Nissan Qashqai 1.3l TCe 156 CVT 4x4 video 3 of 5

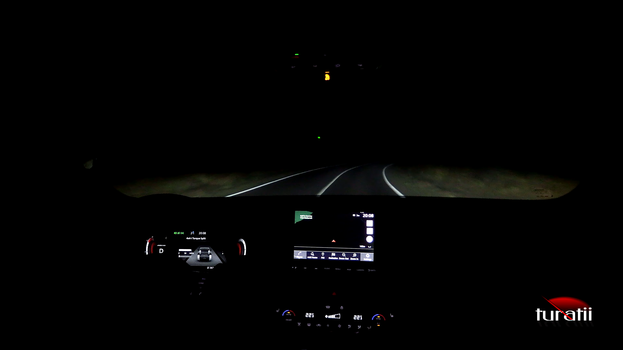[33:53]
Detaliile Vedeți și luminile E ceață Da? Sigur, o luăm în condiții de ceață Relativ densă Ce mi-a plăcut? Nu știu dacă Sistemul i-a dat deștept Dar În mod normal În aceste condiții Dacă n-ar fi fost ceață Ar fi aprins faza lungă Automat E setată pe bord Aprinderea automată a fazei lungi